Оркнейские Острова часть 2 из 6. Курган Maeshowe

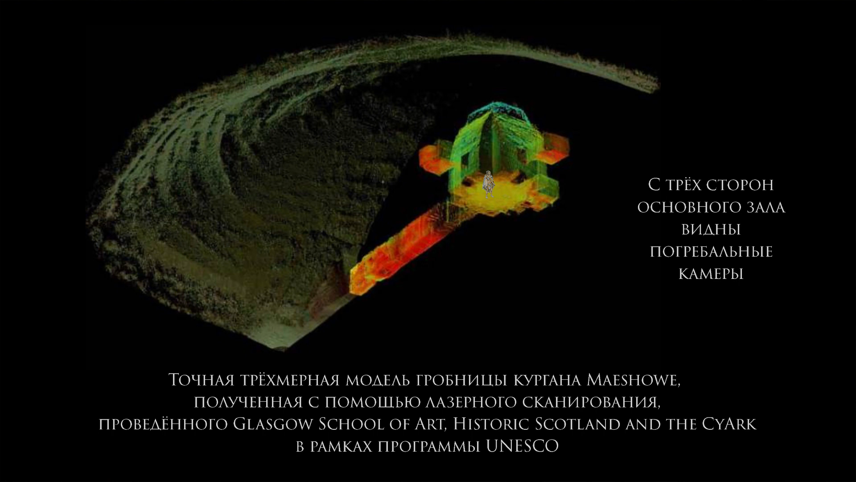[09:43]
кроме с трех сторон основного зала. Эти погребальные камеры были заполнены кремированными, видимо, кремированными костями умерших. Я говорю «видимо», потому что здесь был еще и другой способ погребения.